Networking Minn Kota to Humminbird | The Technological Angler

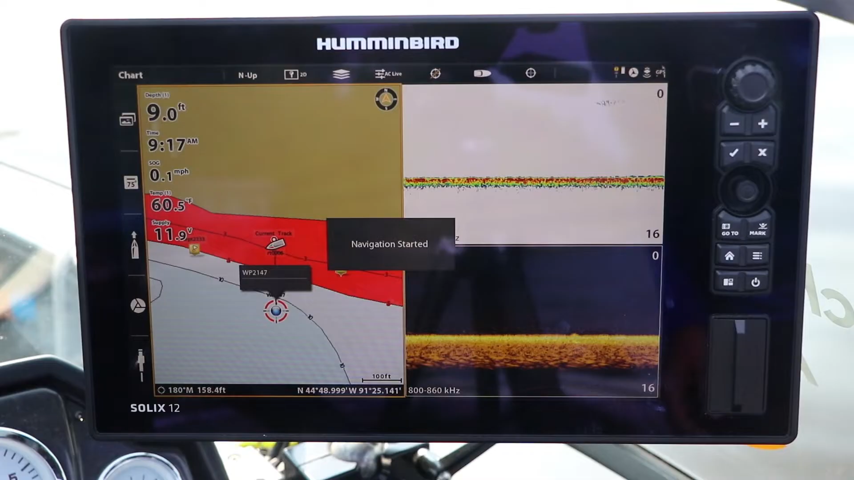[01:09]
On screen: depth 9.0 ft, water 60.5°F, speed 0.1 mph
including any of my saved waypoints or spot locks with push-button simplicity.
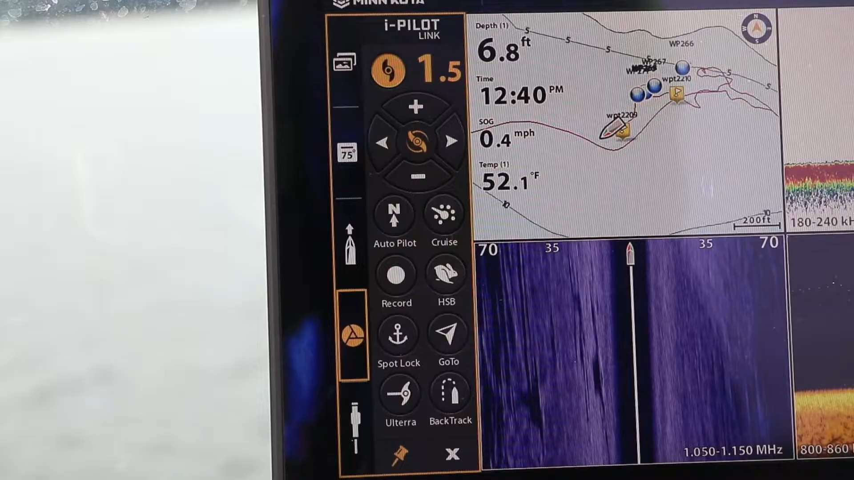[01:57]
On screen: depth 6.8 ft, water 52.1°F, speed 0.4 mph
I have access to a complete array of boat control of navigational tools right from my Humminbird fish finder, which helps me to find and catch more fish on every trip.ercrasis haường wonder the vengeful or spot.